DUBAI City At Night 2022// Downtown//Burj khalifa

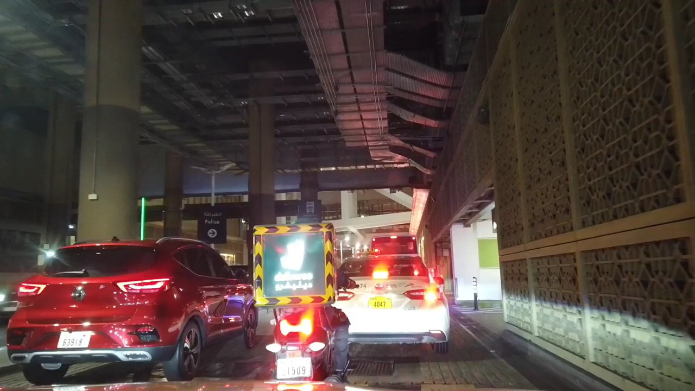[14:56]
show you how Dubai shines at night.
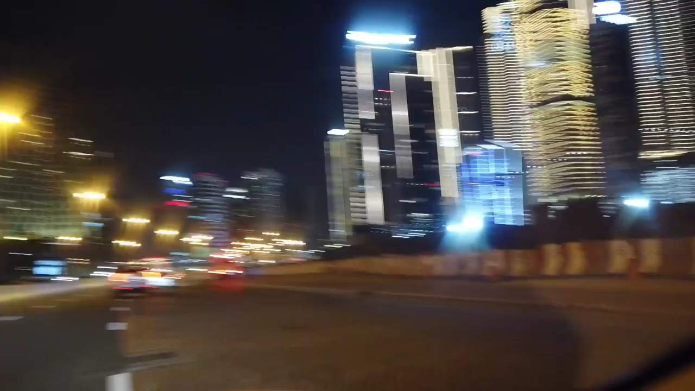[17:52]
Hope you love the views, guys, you know. This is Dubai.
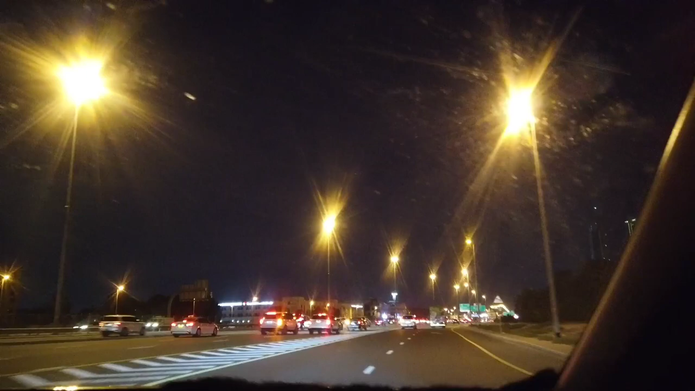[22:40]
You enjoyed the aerial views. Look where we came from that building.